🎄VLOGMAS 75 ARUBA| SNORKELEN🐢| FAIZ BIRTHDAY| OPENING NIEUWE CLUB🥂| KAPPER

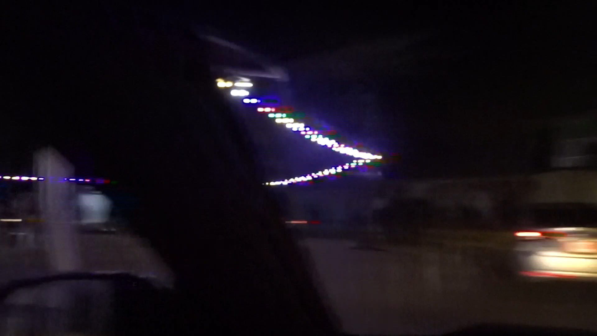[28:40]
We komen net van Bits & Cheese af en we gaan nu even naar de office. Dat is achter bij Bruto volgens mij binnen. Maar kijk hoe gezellig.